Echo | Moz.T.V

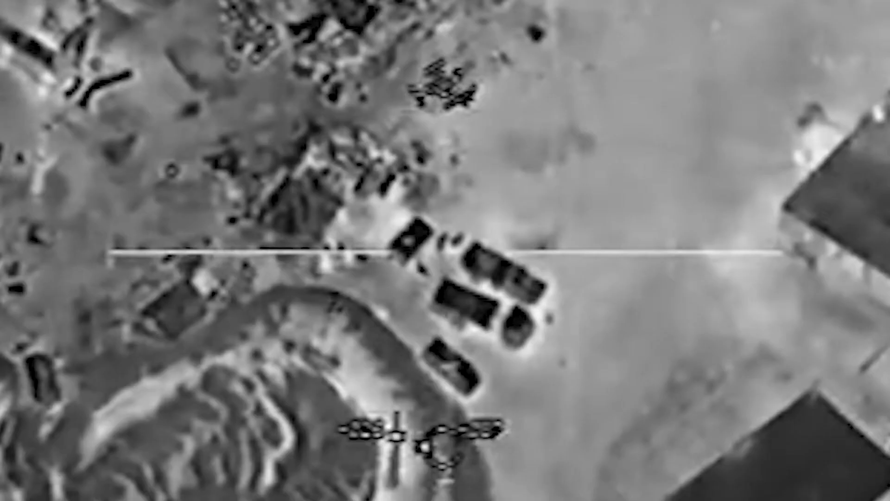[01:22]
Come back on those guys. Here we go. Here's another second. There are people coming out of the mosque right now.